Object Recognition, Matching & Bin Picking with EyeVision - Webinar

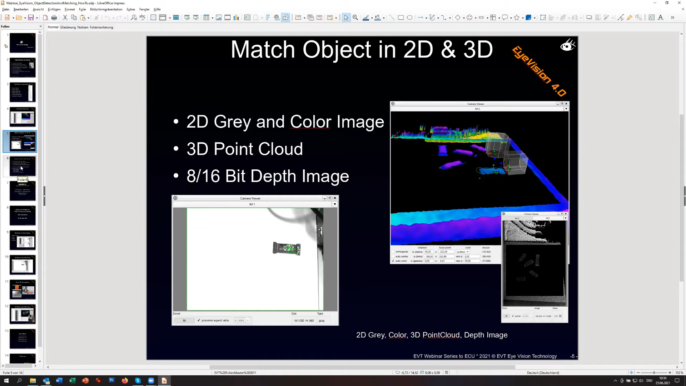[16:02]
And because the tools don't care, you could also use a thermal image to do object detection, because the tools don't care if the image is generated based on heat or on light or on any other information. So I just mentioned it,
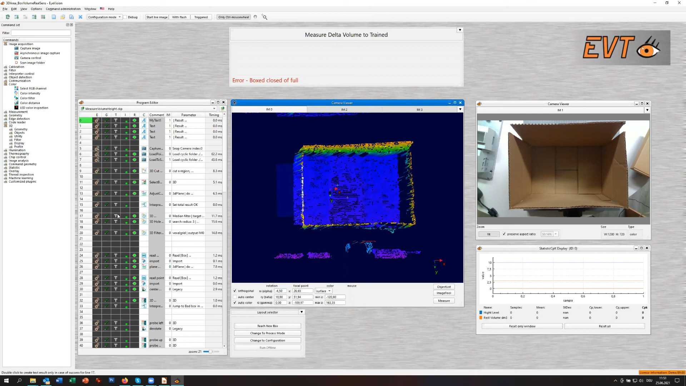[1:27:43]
This was one of the things when I explained that we have the one software which is visible for all kind of camera sensors, and therefore for all kind of applications. And in this case, so if you run it, you see here there is a parcel edit into the bigger box. And each time we run it, you see the volume is going down and down and down. And at the end, you can calculate.